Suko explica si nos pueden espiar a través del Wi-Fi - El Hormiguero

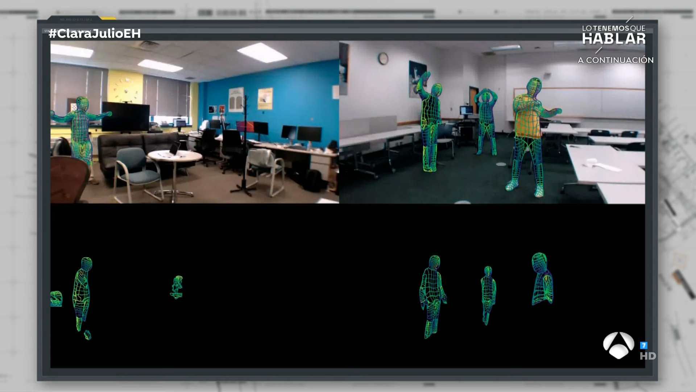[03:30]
De hecho, mira, tengo algún par de ejemplos que han hecho en estas demostraciones, ahí las podemos ver, ¿vale? La imagen de arriba es la habitación en la que lo estaban haciendo. Sí. La imagen de abajo es lo que la inteligencia artificial va traduciendo de todos esos datos a través del wifi. Es decir, fijaos cómo es capaz de aislar solamente las figuras perfecto, de los seres perfecto humanos. Perfecto no sale todavía, ¿no? Bueno, pero fíjate que... No, pero sabes que hay una persona.
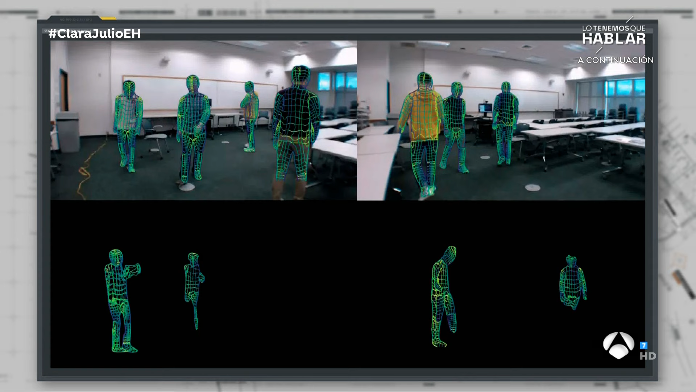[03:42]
Qué bien aísla ya los seres humanos y todo. Y no solamente esto, porque esto ha evolucionado de tal manera, las redes inalámbricas han evolucionado tanto, que ya en los últimos experimentos que han hecho han podido leer letras con total precisión.